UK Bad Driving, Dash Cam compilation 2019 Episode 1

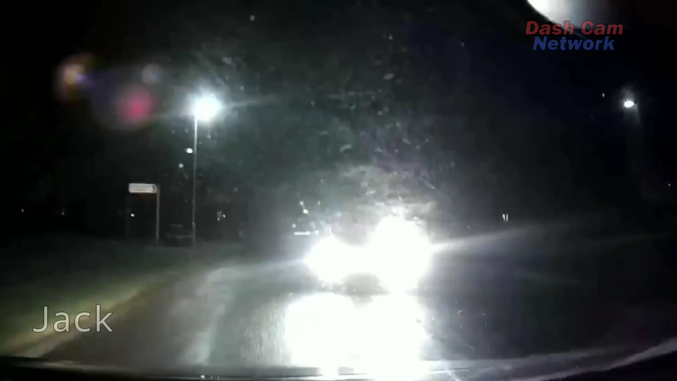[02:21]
Put your hazards on. Right, babe, stop. Oh, that was awful.